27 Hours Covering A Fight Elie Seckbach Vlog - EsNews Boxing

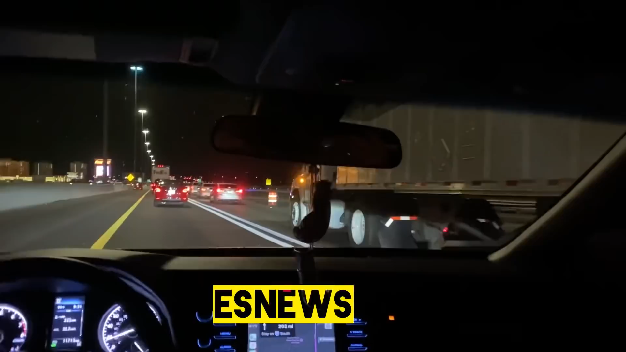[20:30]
Everybody's driving back from Vegas. Everybody came to support him. I didn't see them. I saw them. This is on a Tuesday night. You're from Vegas. You never see traffic like this. It's all Joshua Franco. Never. This is all Joshua Franco. While we were driving back, my phone rang. Omar Benson Miller from Ballers, from 8 Mile.